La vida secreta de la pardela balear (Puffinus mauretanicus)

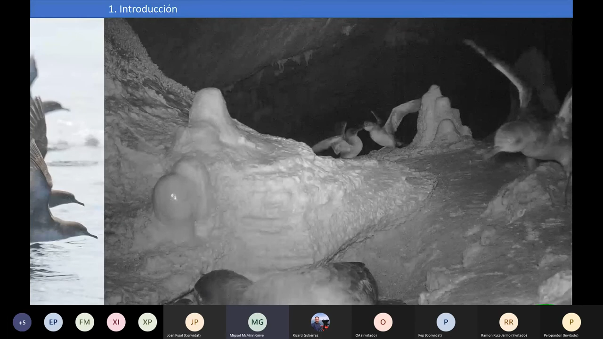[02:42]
de la especie que nos tiene como... Fascinados. Esto es un pequeño grillo. Este está grabado en la zona de Dragoneda, Saseya.
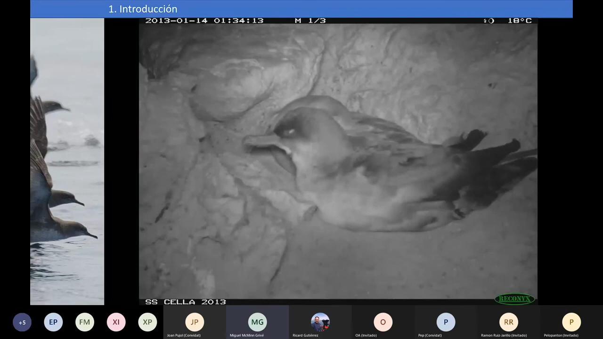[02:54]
Y usábamos estas cámaras debido a que marcamos los animales.
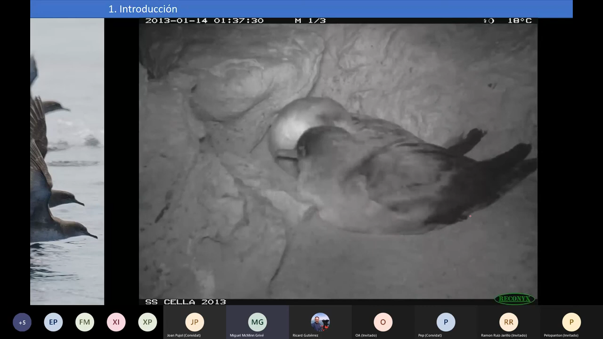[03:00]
Y de hecho se ve en la pata, se ve un relocalizador, que se ve este marcaje aquí. Lleva una anilla de PVC con un relocalizador. Y de hecho, usábamos estas cámaras para comprobar el efecto que tenía el marcaje sobre los animales.
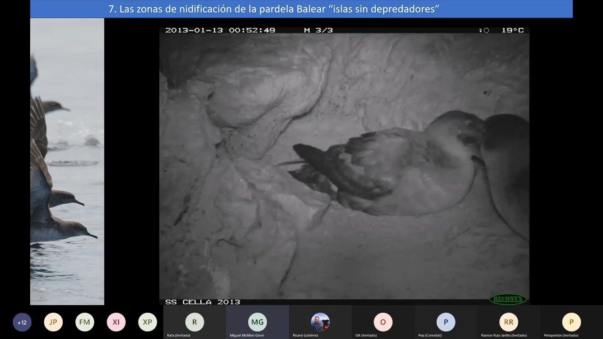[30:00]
grande de Cesella que está en Mallorca cerca de Dragonera y la entrada de los animales de
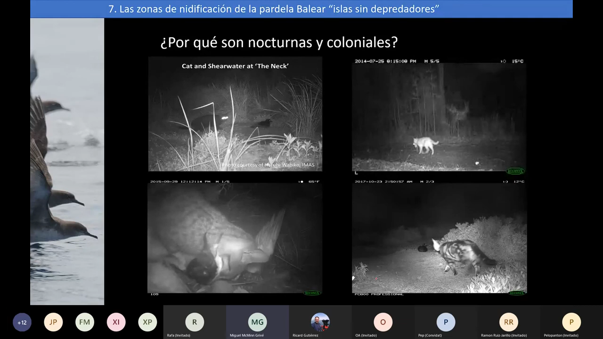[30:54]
pues hasta que hasta que se extinguieron pues esta era la situación de las colonias estos estos en la isla estos son fotos que nos han pasado de Hawái también de par de las de algunos por serifomes y algunas par de las también pues lo que habíamos hablado es un poco el trabajo que estamos haciendo desde